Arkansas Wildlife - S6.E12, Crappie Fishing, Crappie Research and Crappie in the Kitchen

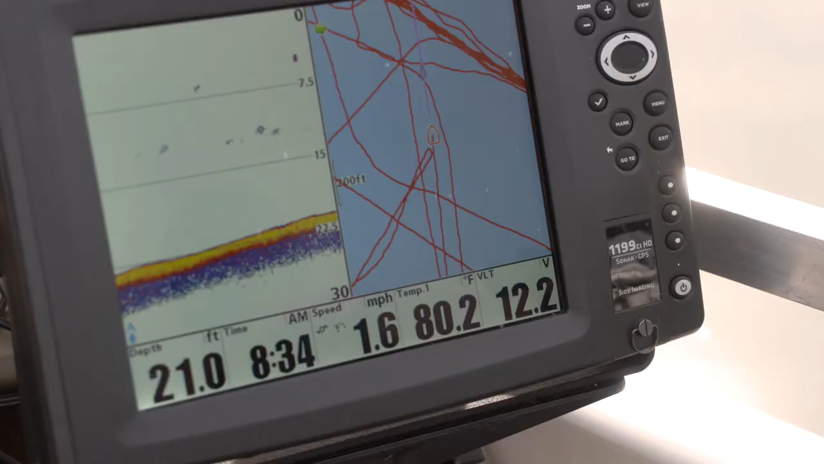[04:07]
On screen: depth 21.0 ft, water 80.2°F, speed 1.6 mph
In this case, about one and a half miles an hour. This is a brush pile.
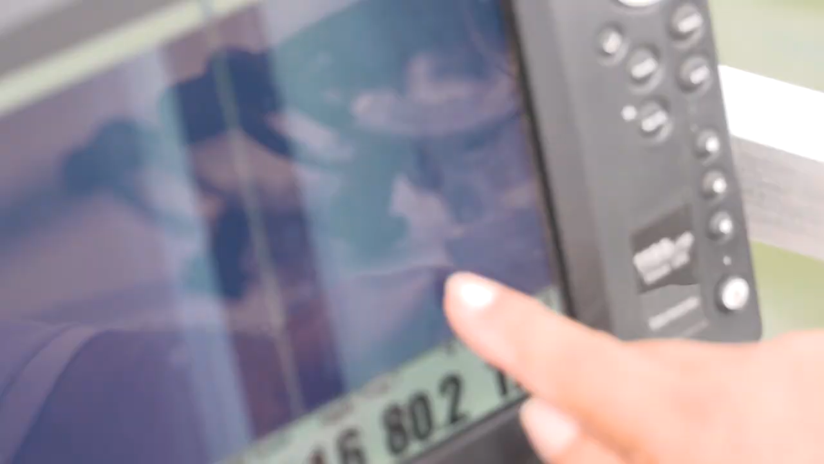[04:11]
These are single logs laying out there. There's some fish out there by them, the little white specks you can see here are fish.
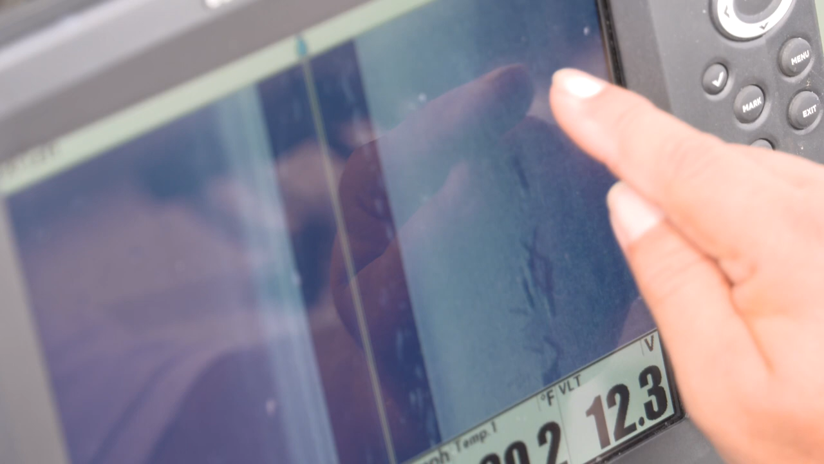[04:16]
This is some fish or bait fish in the water column right here. Stewart freely admits that this type of fishing isn't for everyone.